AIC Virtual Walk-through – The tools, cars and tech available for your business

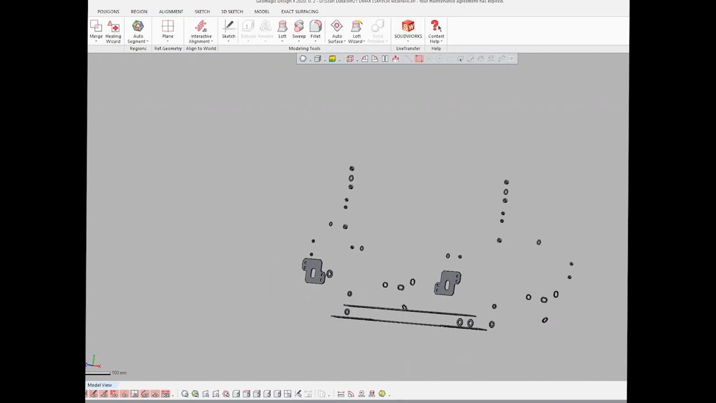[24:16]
As an IGES file, it's a lot easier to grab than an STL. So I might just show the suspension. Yeah, perfect. So this is an example.
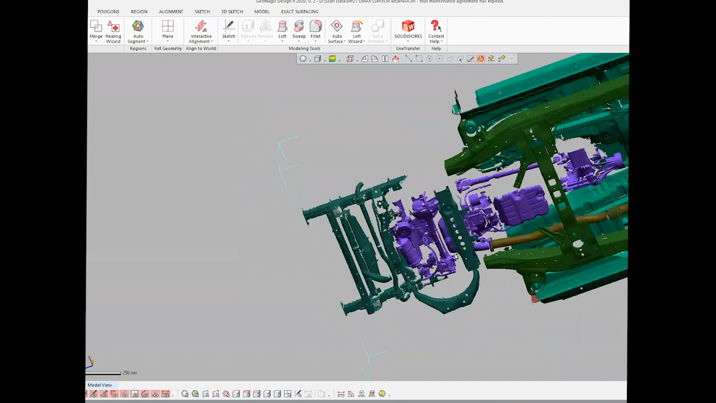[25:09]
Although we don't at the moment lift the body, the cab off the chassis, we do take tanks out.
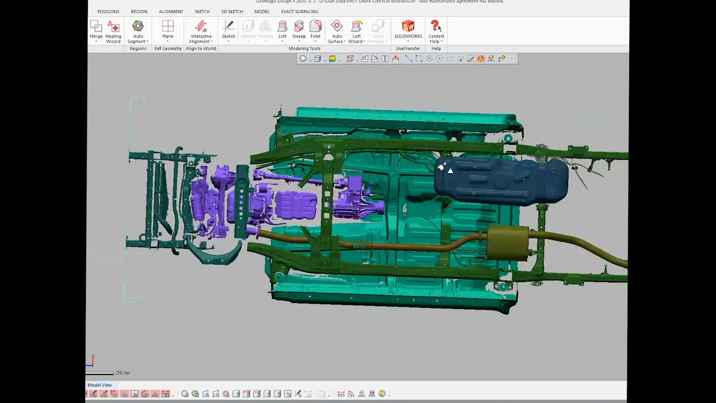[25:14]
So I think the tank can be turned on and off. The exhaust can be turned on and off.
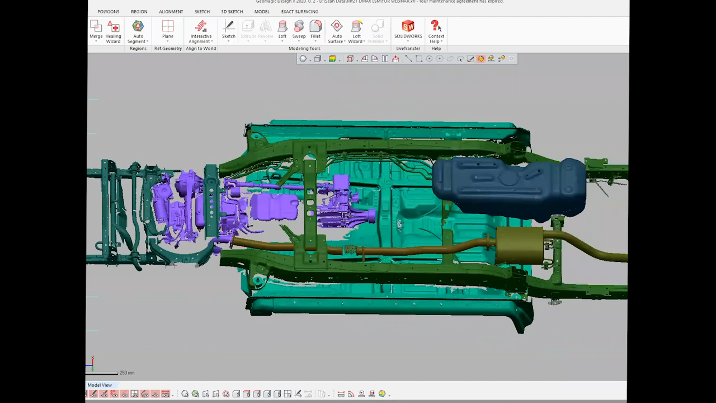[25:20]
Anything that can be removed sort of, you know, within reason down there is removed.
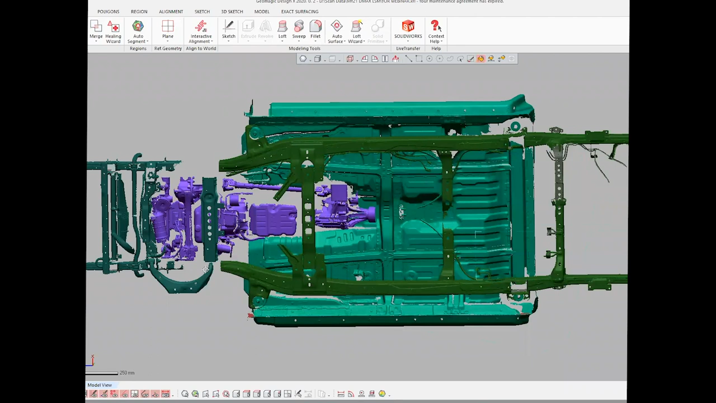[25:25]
And then the tank obviously can be available as you get the scan of the floor, the scan of the chassis, the scan of the original tank.
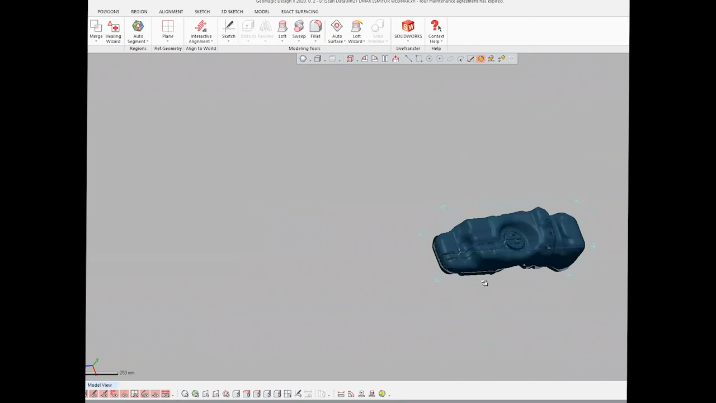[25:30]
So you can have a look at it because obviously long range tanks is a bit of a product offering for us out there.
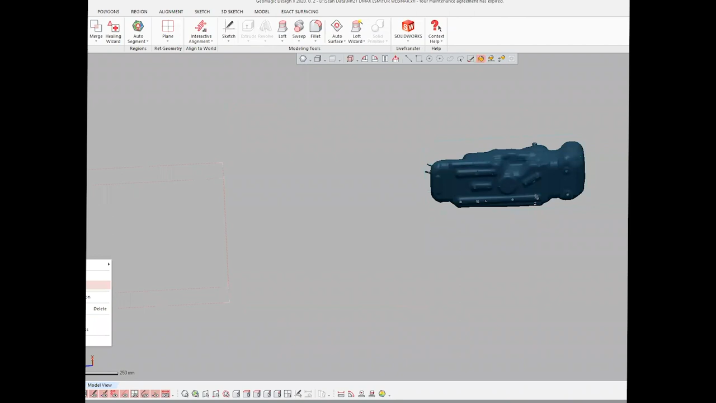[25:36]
I think we're probably ready for questions. We've been towards the end. Did you want to show that one?
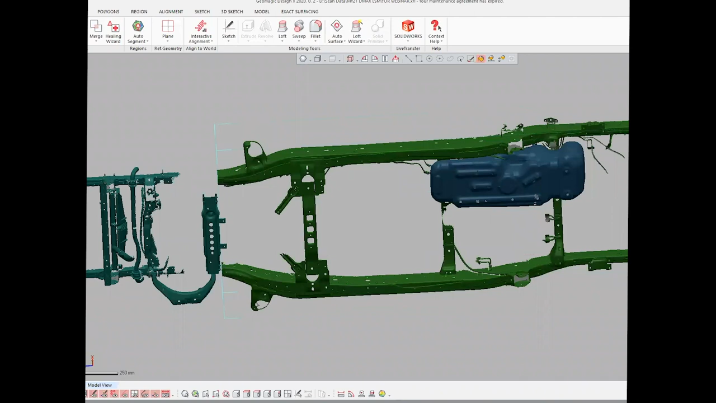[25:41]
Yeah. Chuck that one in. We'll just show just while we're here. Jack, another one we did a really comprehensive scan job of was the Y62 Series 5. So that should be popping up now.